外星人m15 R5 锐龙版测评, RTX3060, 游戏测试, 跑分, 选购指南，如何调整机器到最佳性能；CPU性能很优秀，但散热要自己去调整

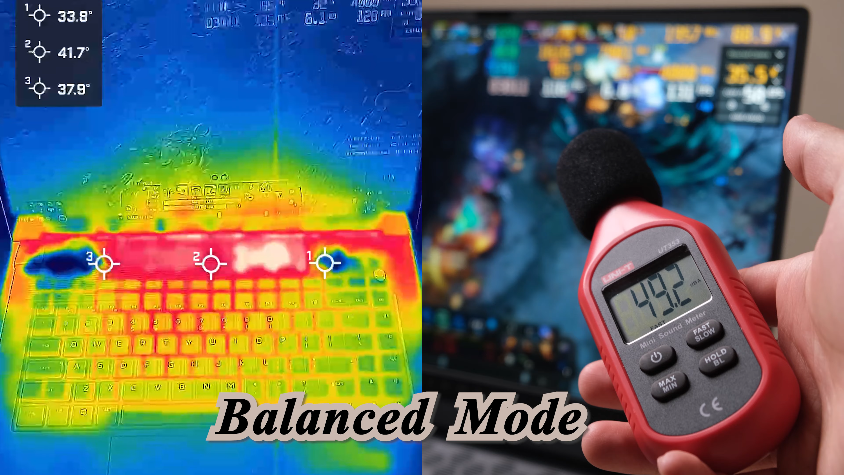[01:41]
it is already reached to the maximum thermal capability of this platform. The area above the keyboard will reach to around 52 degree.
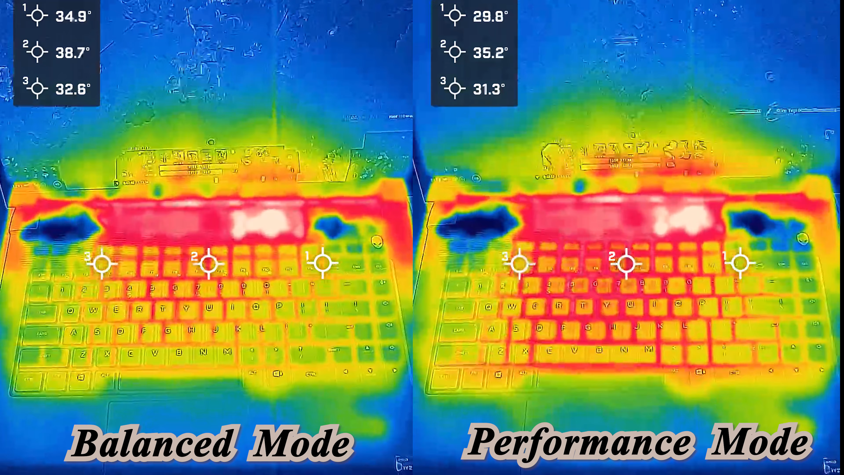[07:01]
For the thermal performance, it is hard to have a conclusion, since the balanced mode and performance mode are showing totally different behavior. The hottest zone can drop around 10 degree, with the performance mode turned on.
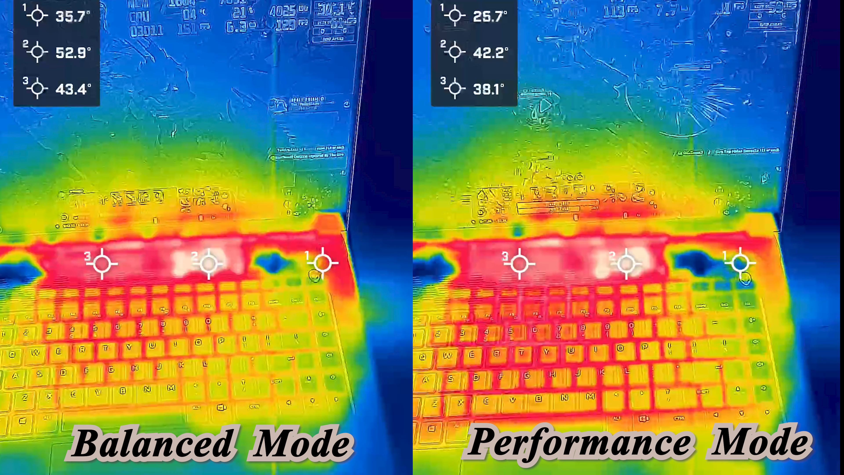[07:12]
But as I mentioned before, the fan noise is very loud. I personally cannot tolerance that.